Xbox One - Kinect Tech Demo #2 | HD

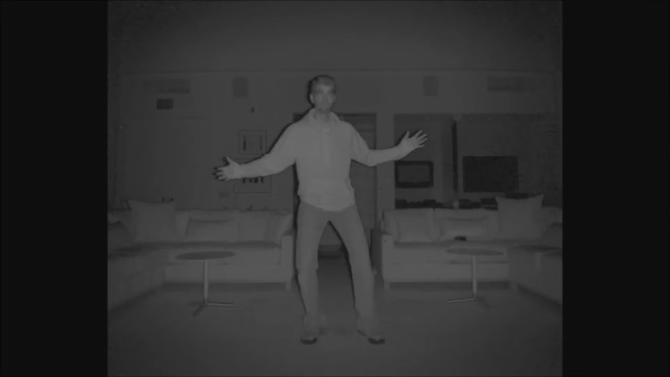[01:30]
And there's Kareem in Active IR. We have the ability to see in the dark with the new Kinect sensor. And the Active IR technology also enables us to remove ambient room lighting. So Kareem's got a flashlight, he's going to bring out this flashlight. And we'll go back to color feed. And this flashlight simulating different variations in the room lighting.